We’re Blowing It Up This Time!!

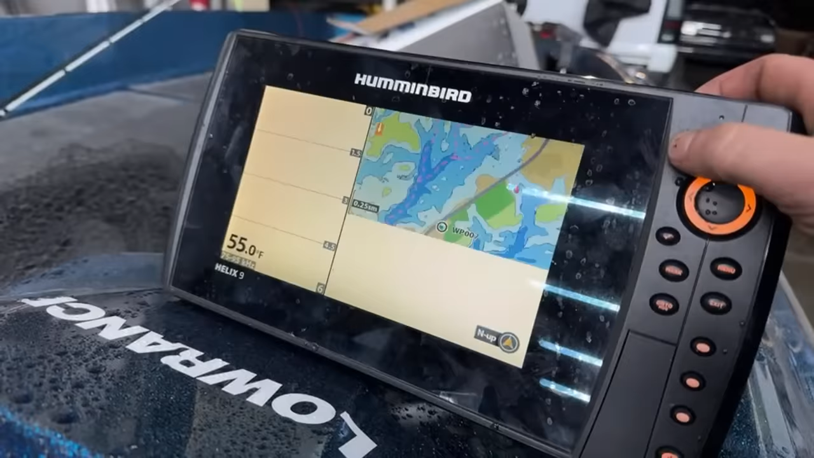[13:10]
On screen: water 55.0°F
That's so crazy how advanced these things are.
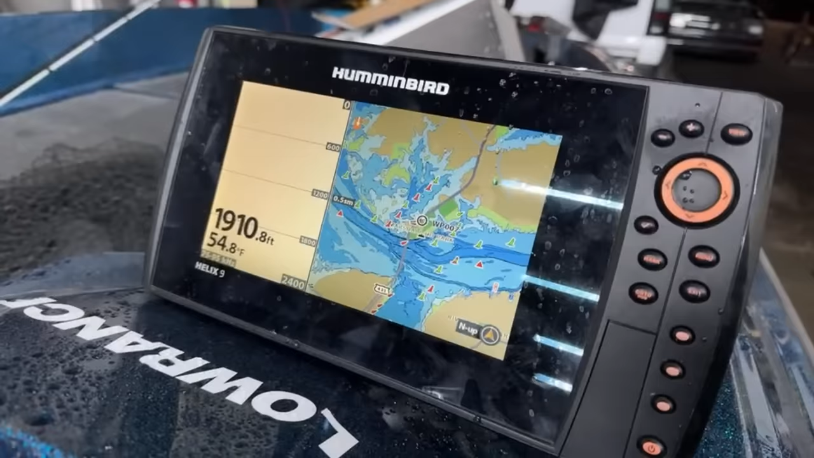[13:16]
On screen: depth 1910.8 ft, water 54.8°F
The side imaging and down imaging and all that stuff is just insane.
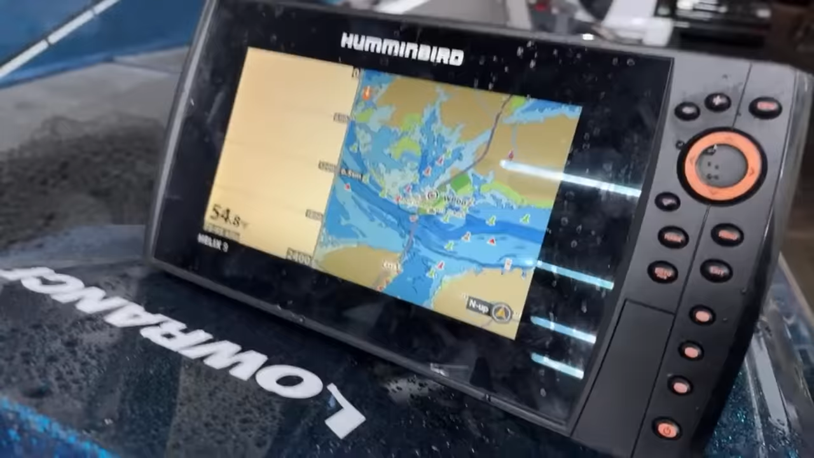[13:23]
The boat is a 19 footer.